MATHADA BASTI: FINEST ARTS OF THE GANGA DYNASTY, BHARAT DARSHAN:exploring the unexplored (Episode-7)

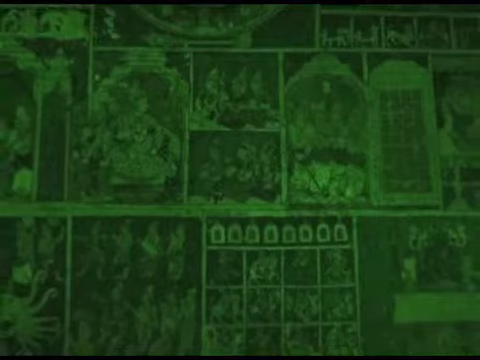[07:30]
कैमरे को नाइट विजिन में ही टर्न रखते हैं जिससे इन भित्ती चित्रों को प्रकाश से को� पहुचे।